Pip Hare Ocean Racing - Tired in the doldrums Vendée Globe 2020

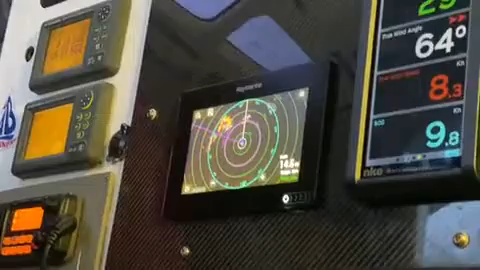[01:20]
All of those lodges there. They're all clouds. Come to get me.
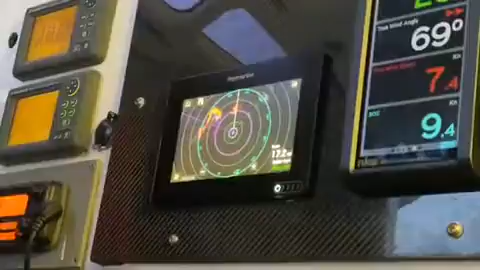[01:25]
But you'll be pleased to know there is some light at the end of the tunnel in the form of these horrible waves.